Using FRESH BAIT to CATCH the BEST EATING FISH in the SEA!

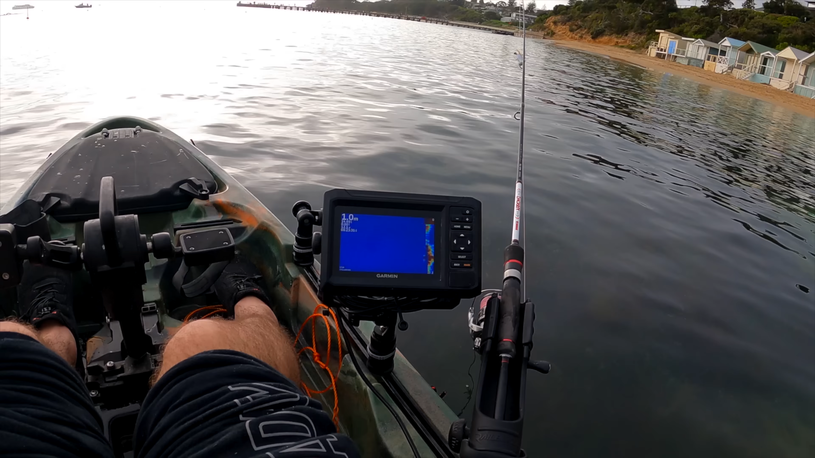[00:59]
Should be good. Just loading up now.
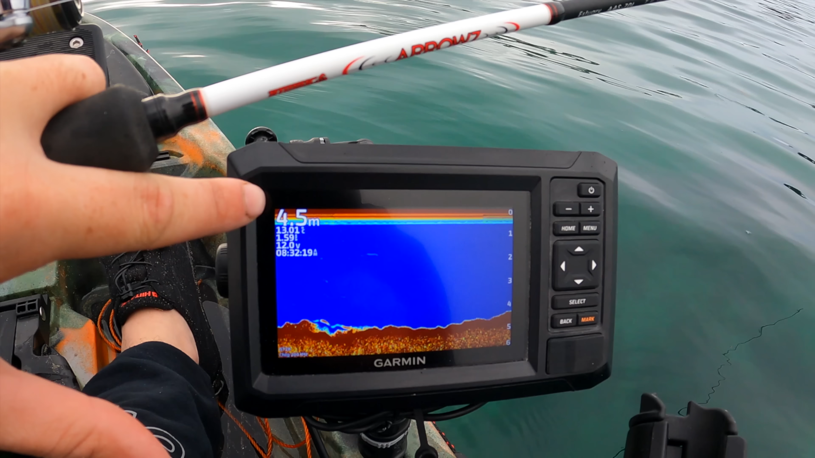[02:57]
On screen: depth 4.5 m
So that's pretty good. A couple of weeks ago, it was about 10 degrees. So it is coming up.
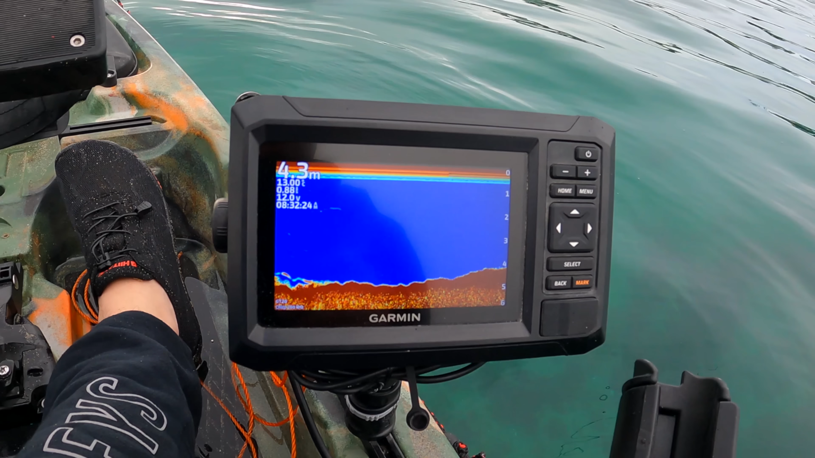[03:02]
On screen: depth 4.3 m
And before we know it, soon we're going to get some snapper too. I'm on, guys. We've got a squid on.
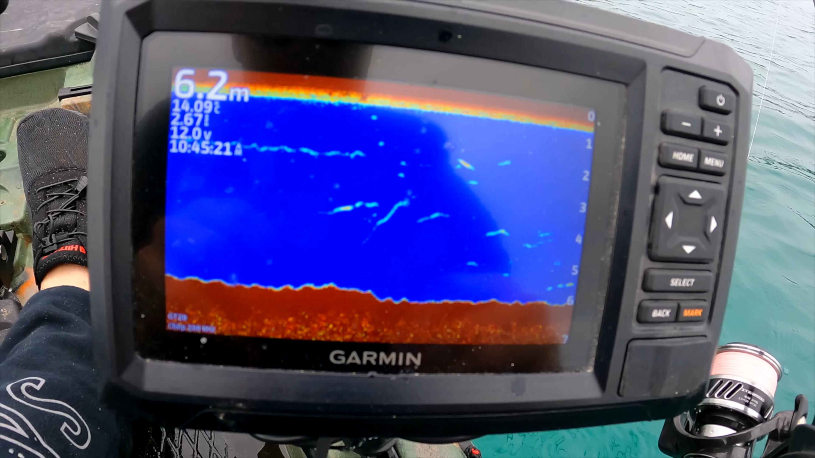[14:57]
On screen: depth 6.2 m
we're on finally we've waited about half an hour for the whiting to rock up and we've got